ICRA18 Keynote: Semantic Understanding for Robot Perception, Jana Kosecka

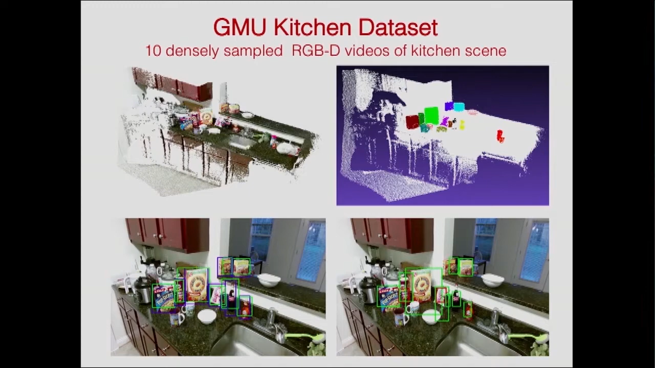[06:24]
So, we were looking at techniques how we can generate larger amounts of training data in order to be able to obtain sort of satisfactory performance in these settings. So, what we have done is we have taken our scenes, and we have also taken the scans or the meshes of other datasets, other research groups collected.
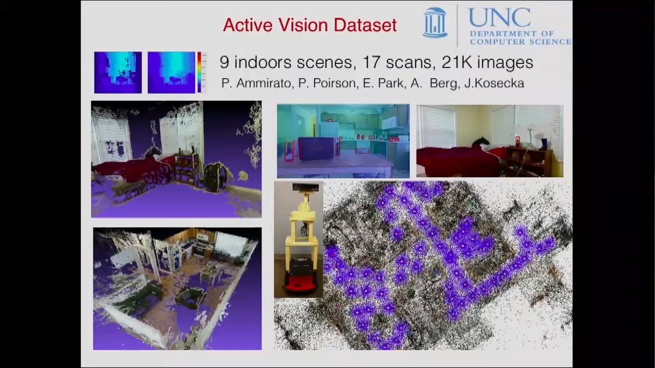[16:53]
So, as a result, we have densely scanned views and each view has an observation associated with it, which is the high resolution image and the depth map. And here are some examples of the 3D reconstructions of the environments which we have. And then we have the bounding boxes labeled of these objects instances in these environments.
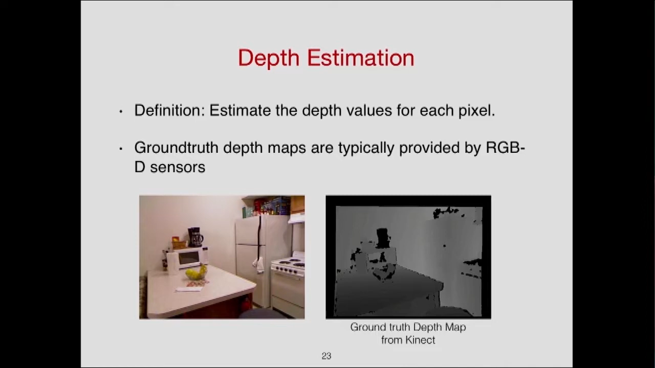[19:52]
to estimate the depth of the scene and doing this jointly using some multitask learning framework. We can share the lower-level features of this deep
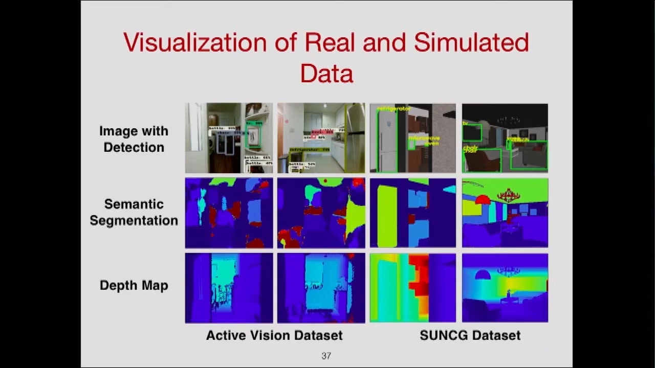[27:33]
into our module, we didn't have to do any adaptation, and we could basically compute the same kind of representations from simulated environments,